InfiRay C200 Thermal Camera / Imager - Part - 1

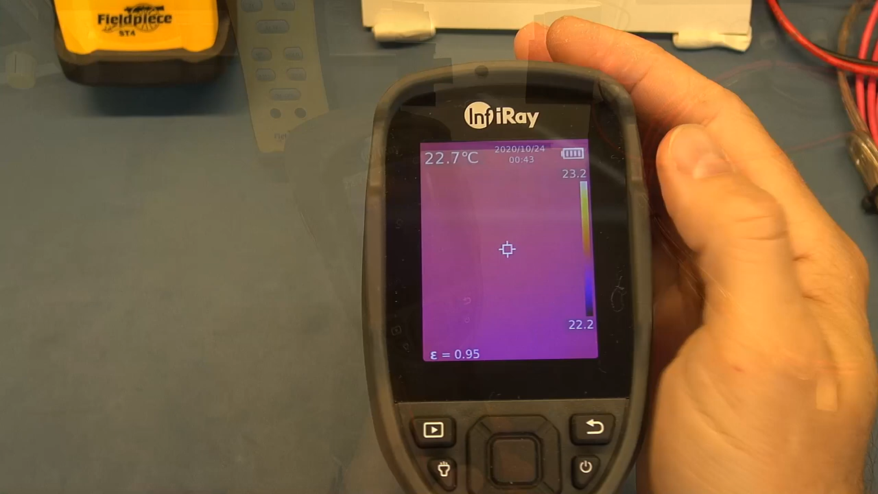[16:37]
On screen: spot 22.7°C
And there we go. It's booted up already. And now I'll bring in a little closer. Right. So sorry, there might be some reflections as I turn this around. And I'll try and avoid that if possible. On the display, you'll have your readings, which of course you can alter. You've got your spot. You can change it with no spot. You can have a hot and a cold spot.
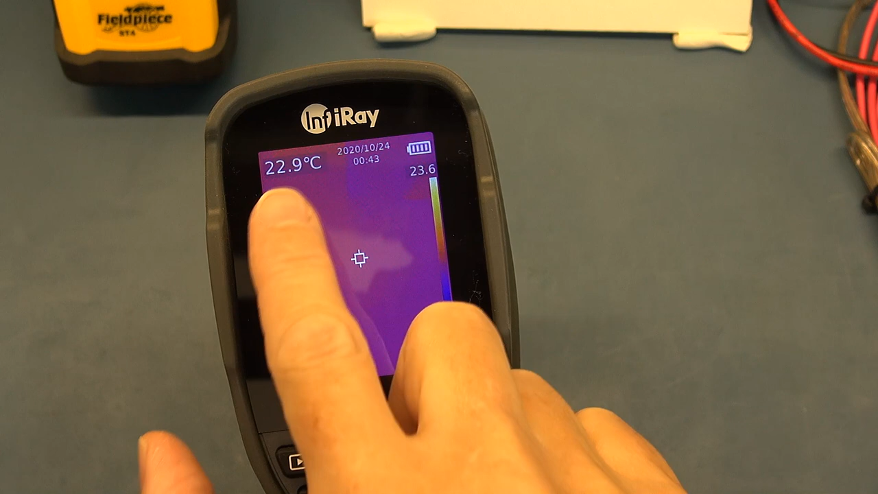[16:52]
You've got your temperature reading, which again, you can change between Fahrenheit, Kelvin or Celsius.
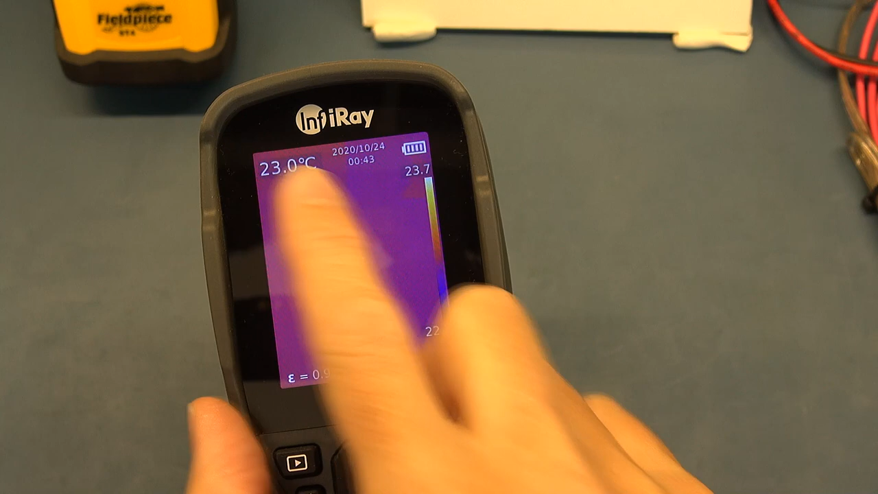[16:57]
On screen: spot 23.0°C
You've got your time and date stamps, your battery status. You have your palette on the side here. So your palette is the color choice.
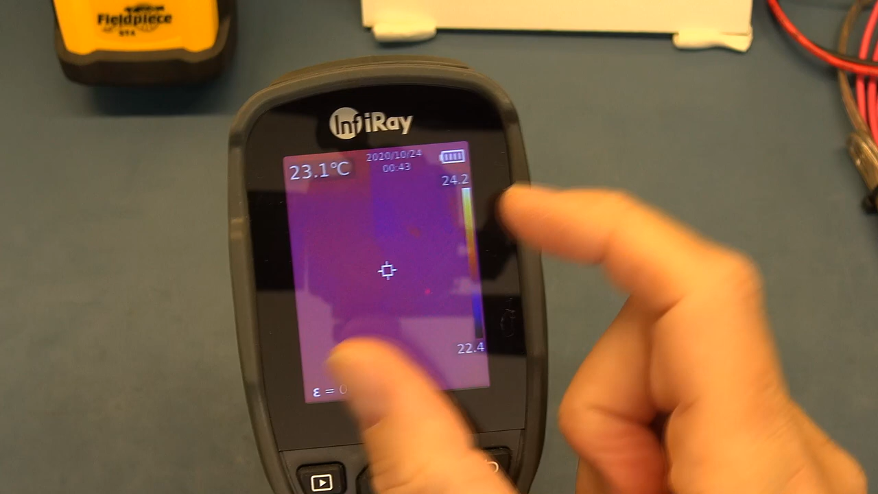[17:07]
On screen: spot 23.1°C
You can have like a black and white, where white is hot or white is cold. You can change various color palettes.
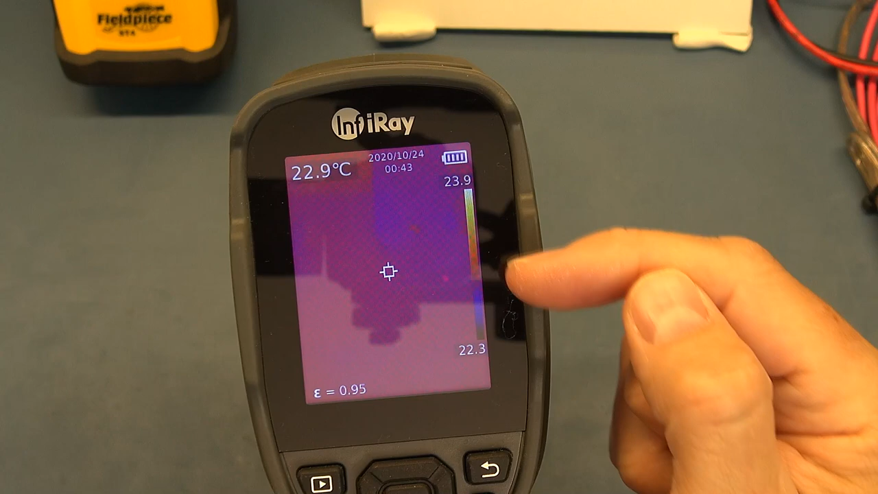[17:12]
On screen: spot 22.9°C
And it also gives you the temperature range for the palette. So the one thing I'll highlight that they might perhaps should consider changing the software is you cannot lock this palette. When you put something in front of the camera, that palette is automatically going to change the temperature range for the range of the palette.
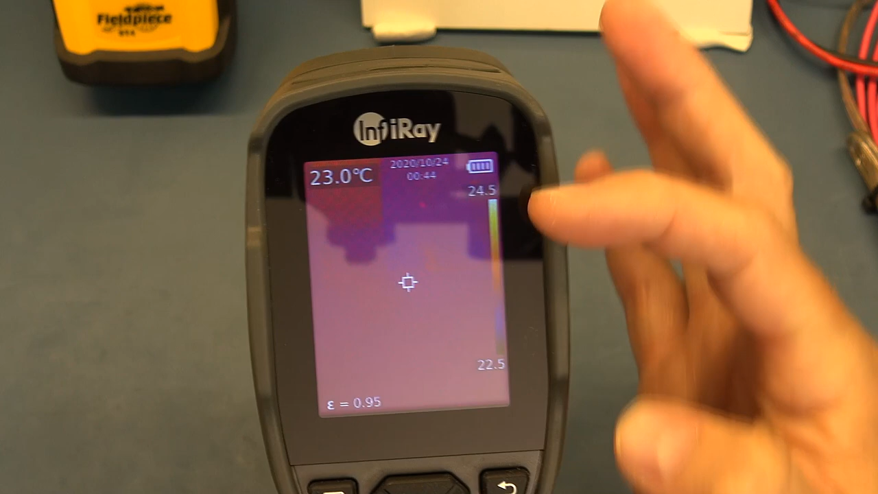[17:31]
On screen: spot 23.0°C
And that can have a marked effect on the performance, the noise and what you see in an image.
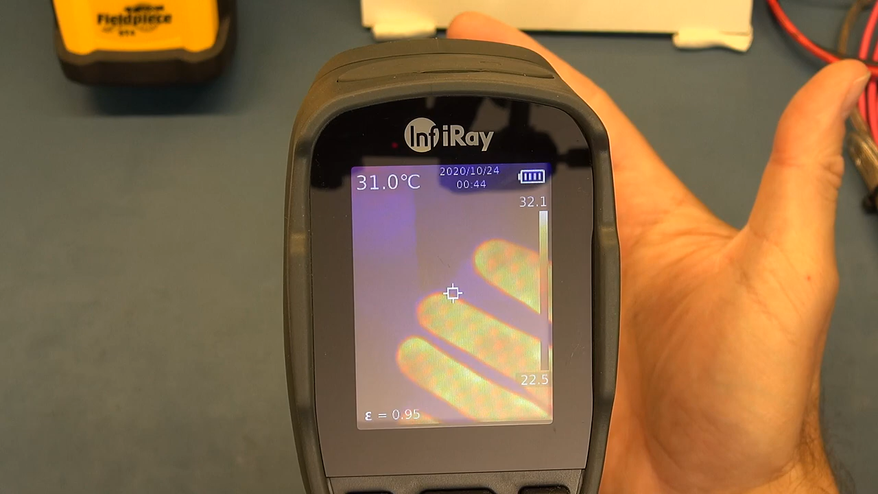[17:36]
On screen: spot 31.0°C
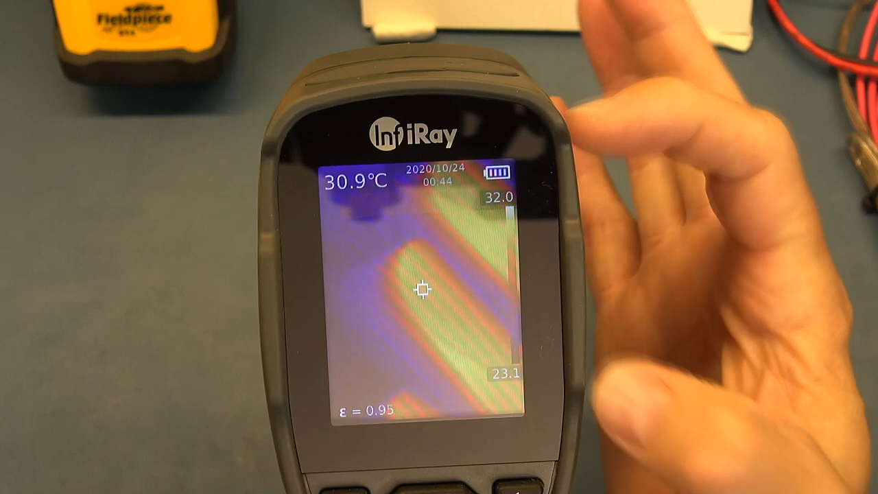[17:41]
On screen: spot 30.9°C
And sometimes being able to lock that palette at a certain range can be really helpful.
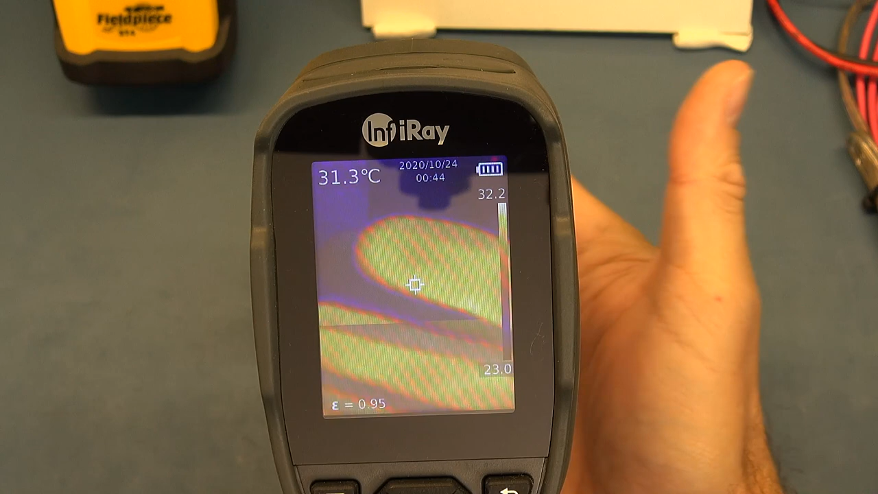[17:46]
On screen: spot 31.3°C
However, in the software, after the fact, when you're analyzing a picture, you can go and change that manually yourself.
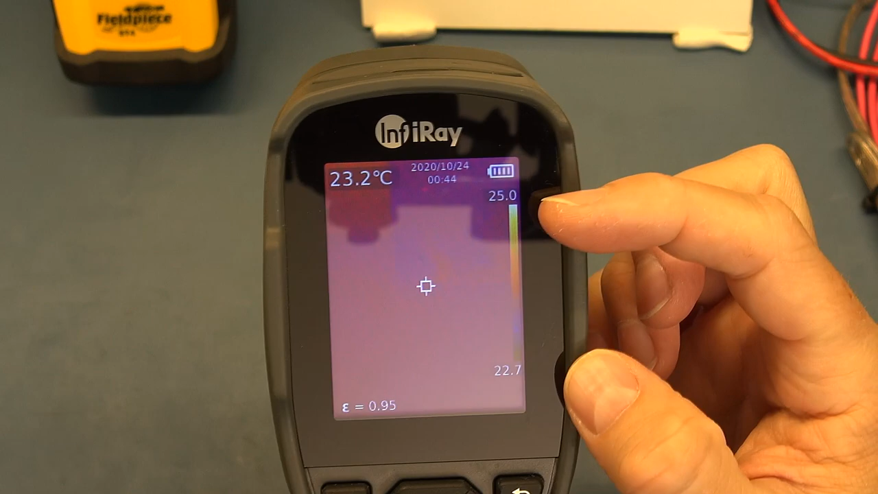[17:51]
On screen: spot 23.2°C
So although you can't do it in the camera, it's not the end of the world, you can actually go and change that in the software.
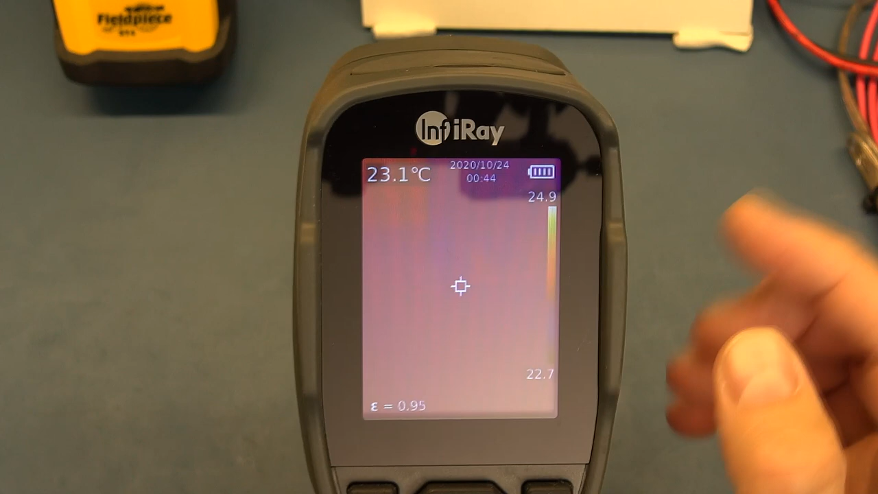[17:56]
On screen: spot 23.1°C
You get your emissivity rating down over here, which again,
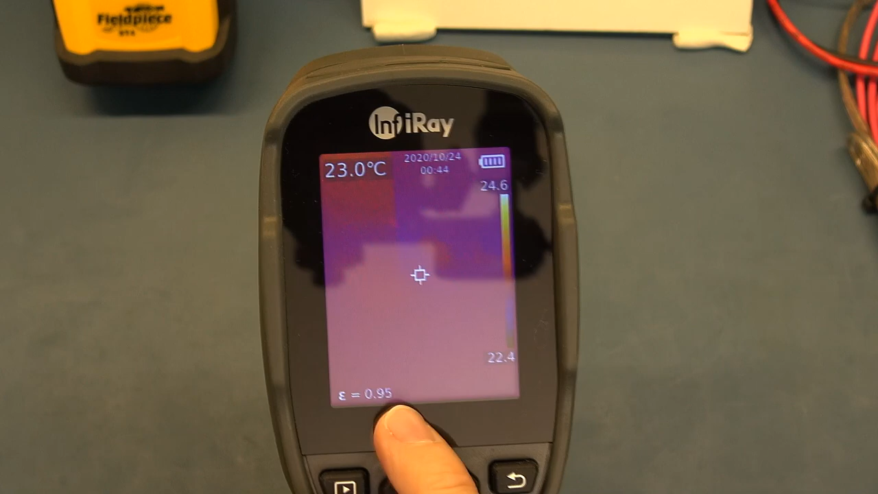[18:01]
On screen: spot 23.0°C
if you don't have it set up correctly on the camera, you can go and alter that when you do the analysis after the fact, which is really handy.
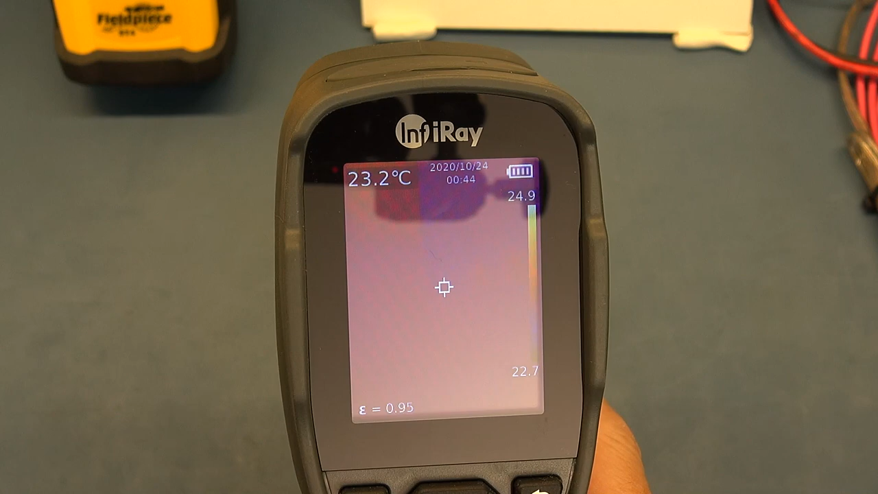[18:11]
On screen: spot 23.2°C
You've got your switches, your power switch, a back button. This goes into a menu system, which I'll show you now. You can go and look at previous pictures, which you've got stored in the camera.
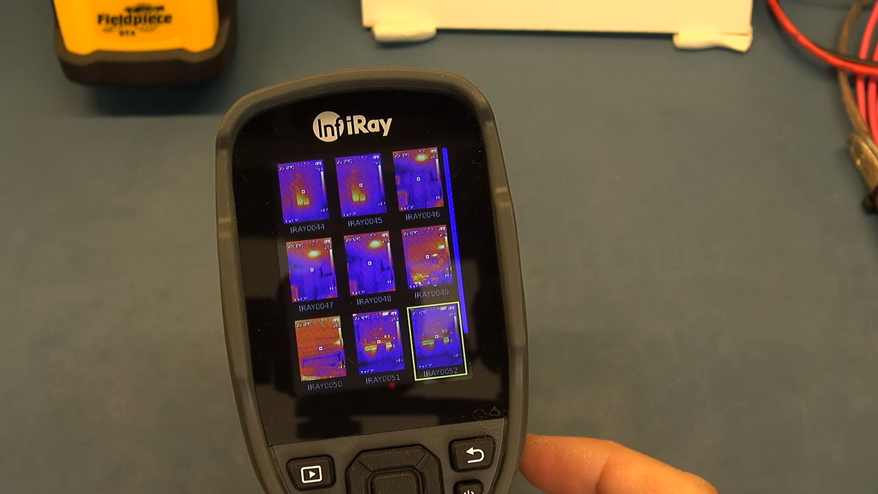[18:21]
I've got several in here. So I can go and click on one, bring it up, and then go and scroll through various pictures.
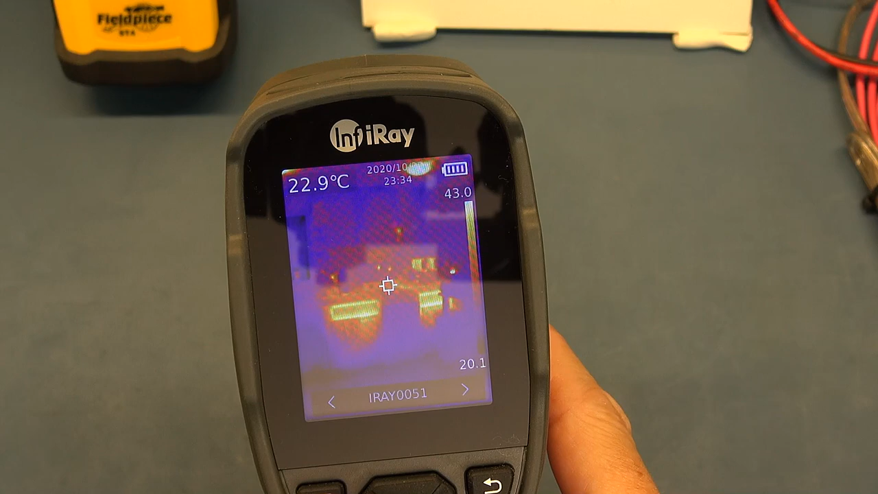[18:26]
On screen: spot 22.9°C
So here is a spoiler picture, which we'll have a look at when we get to the software. But I took a picture up of the ceiling area above the bunk bed, right above my
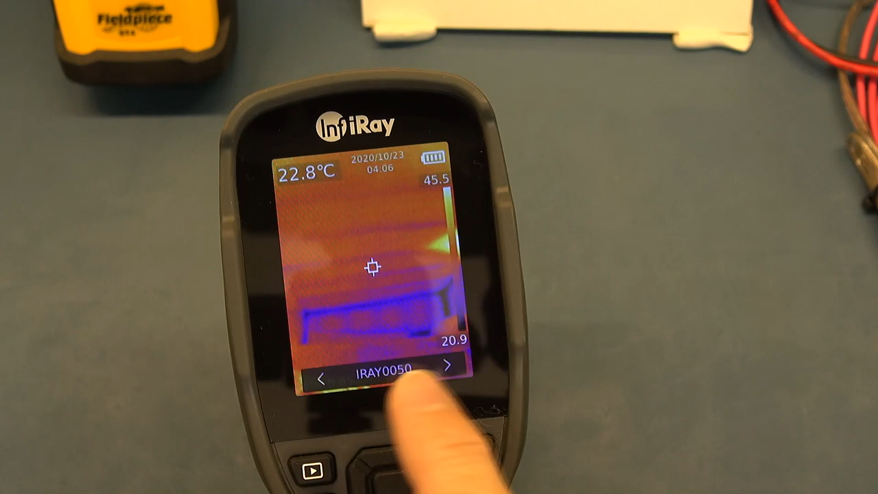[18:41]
On screen: spot 22.8°C
right above my bench over here. And what can you see? And this just shows you the sensitivity.
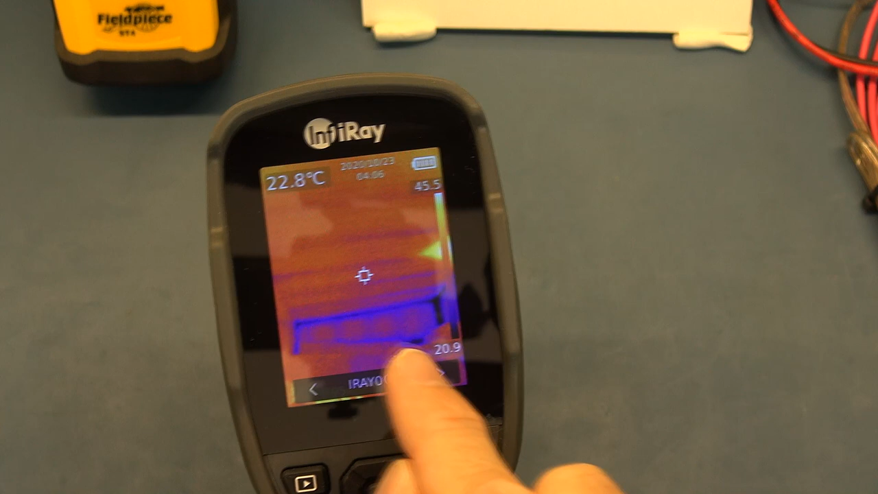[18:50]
On screen: spot 22.8°C
And when we get into the actual software, when you look at the temperature differential between these blue spots, which is showing the framing behind the sheetrock, you can see the framing very clearly, and you can see the trusses in my roof.